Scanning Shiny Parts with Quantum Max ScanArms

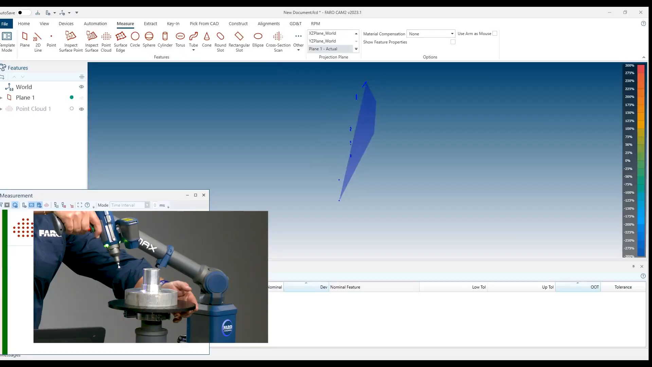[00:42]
and in terms of software what I'm using here is our latest and greatest our ferro chem to 20 23 for for the scanning of that part
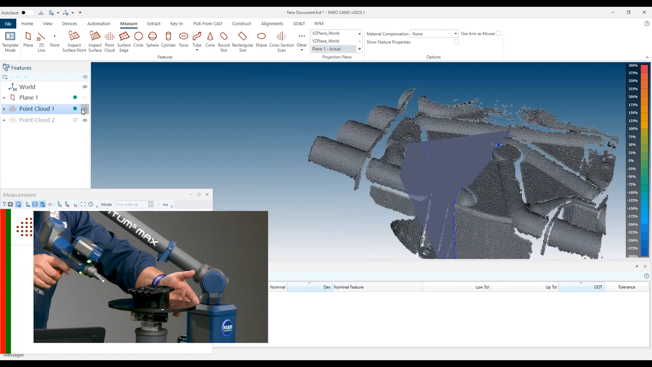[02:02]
and also how shiny the part is but right now I'm doing that scan
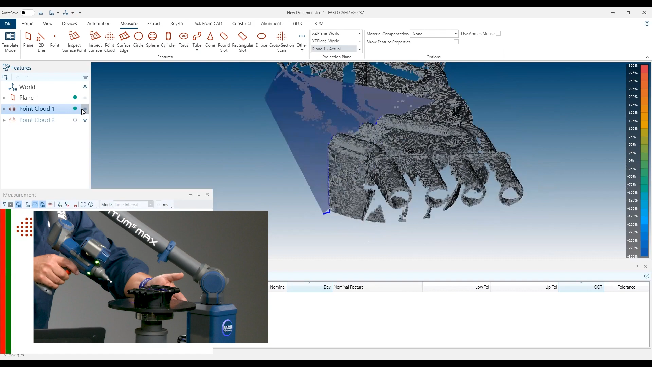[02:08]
with our automatic normal meaning that I didn't tweak any of those
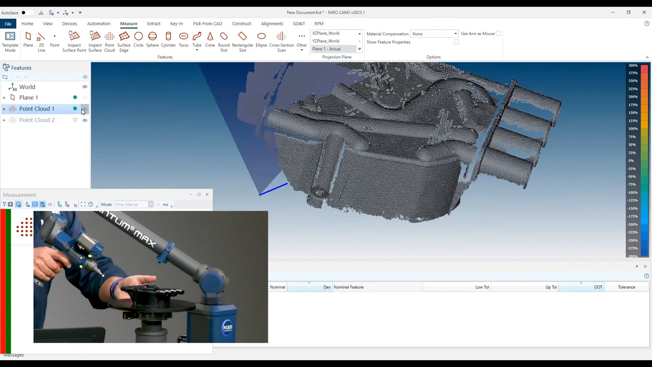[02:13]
settings but you can also do that as well and as you can see the result is basically a clean scan without any outliers